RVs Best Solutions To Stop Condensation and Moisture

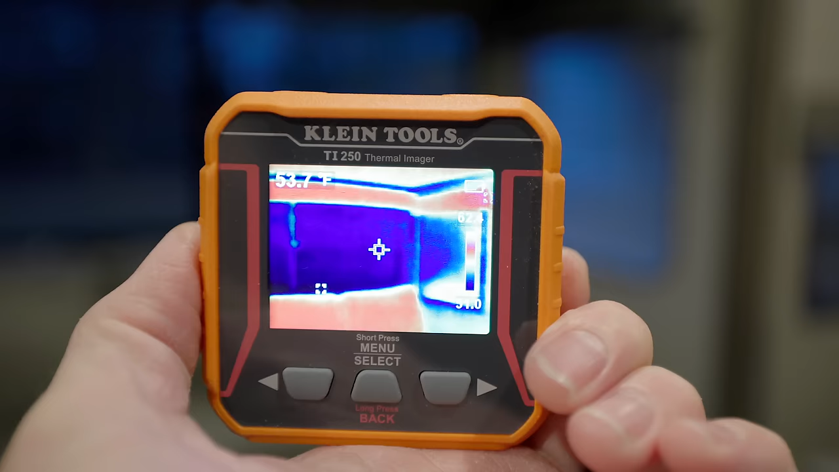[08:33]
On screen: spot 53.7°F
you can see it using a thermal gun, putting it on just this one window. You can see that it's much warmer. We're not losing as much heat through the window when we use the ReflectX on there.